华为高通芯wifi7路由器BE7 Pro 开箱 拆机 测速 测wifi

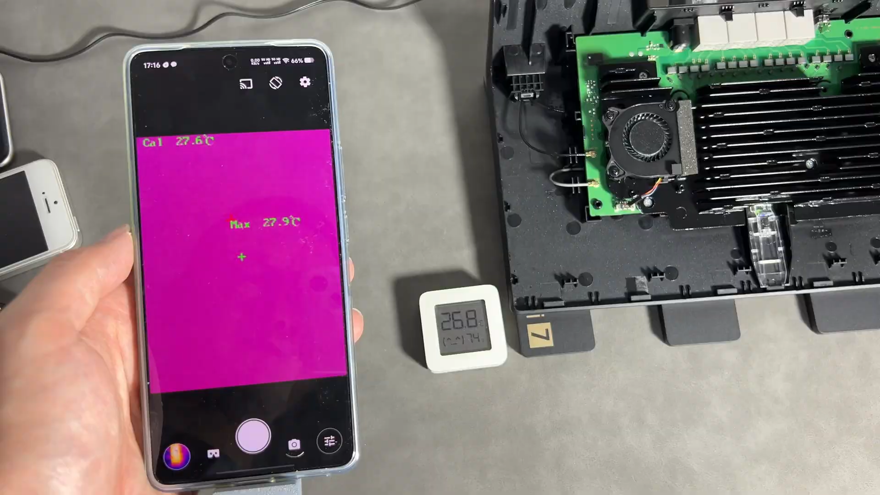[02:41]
On screen: max 27.9°C
核盖之前我想试试风扇环境温度26.
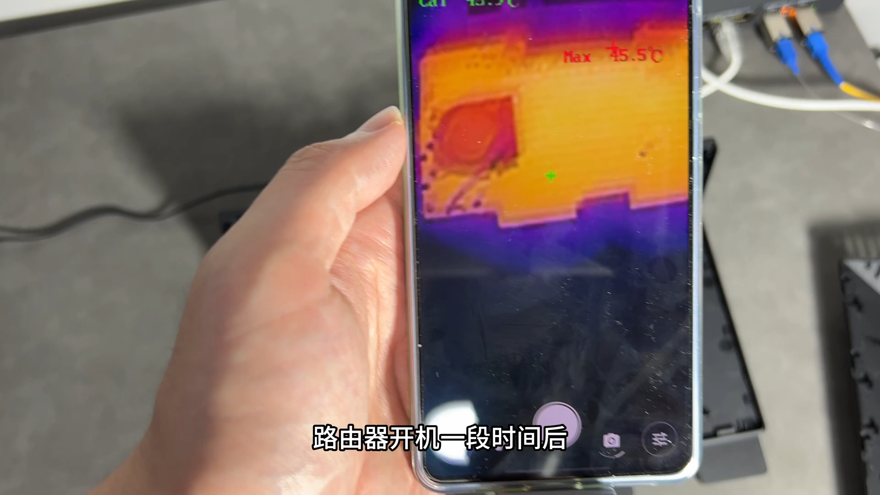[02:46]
On screen: max 45.5°C
8度路由器开机一段时间后散热片温度到了均匀的状态保持在46度左右风
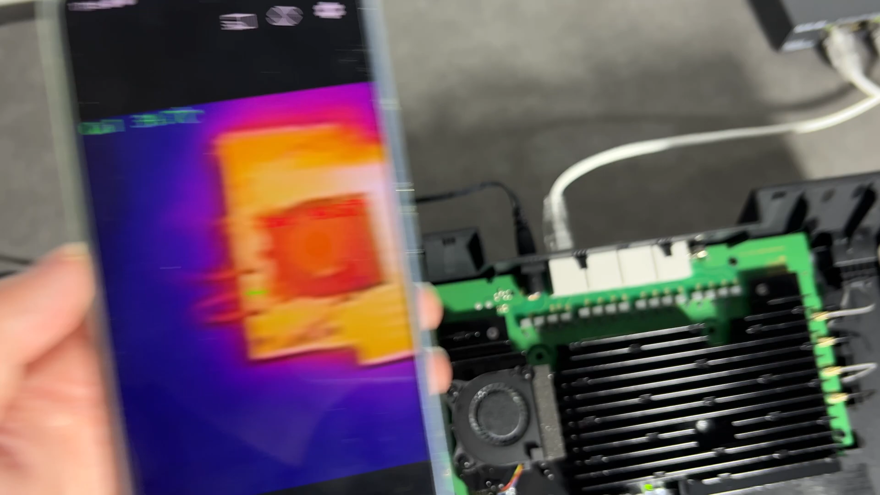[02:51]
扇一直都不转我只在开机的时候见它转过一次
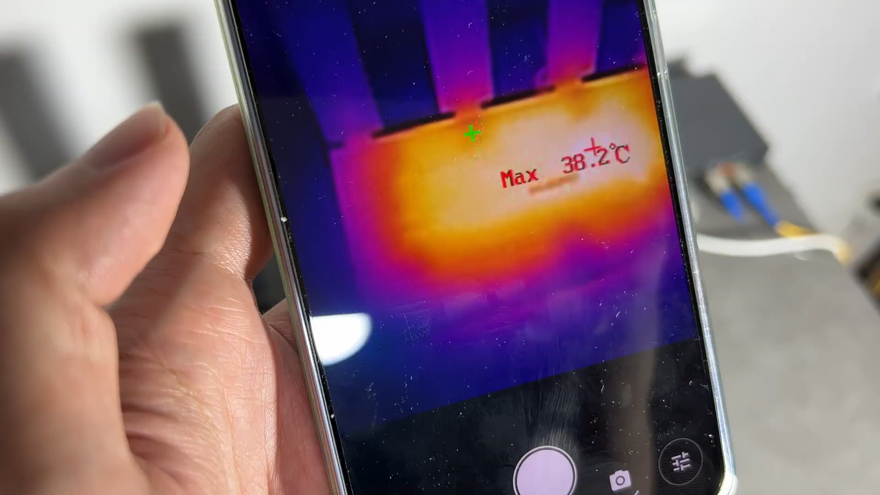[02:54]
On screen: max 38.2°C
外壳装好后表面塑料温度38度发热区域与主板形状对应我们再看看它的后台华为路由器的后台都差不多我们看一下它的系统版本4.